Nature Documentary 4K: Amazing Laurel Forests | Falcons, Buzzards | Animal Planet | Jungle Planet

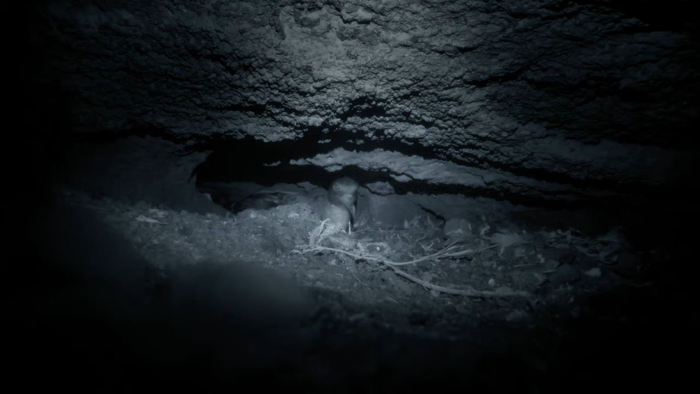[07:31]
Tens of thousands of shearwaters nest on ledges and in the nooks and cracks of the volcanic rock.
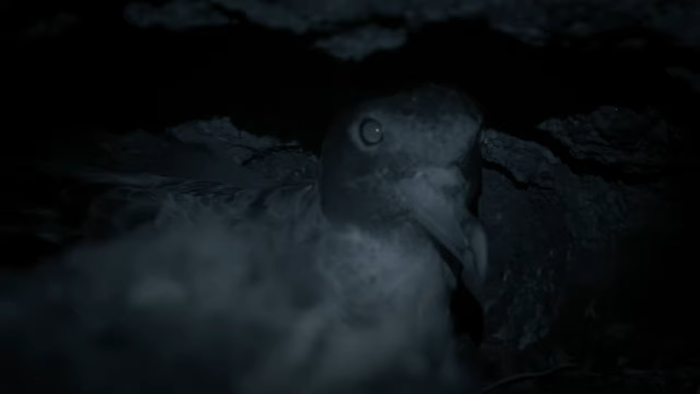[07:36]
They find their young in the darkness, bringing them a feast of fresh fish.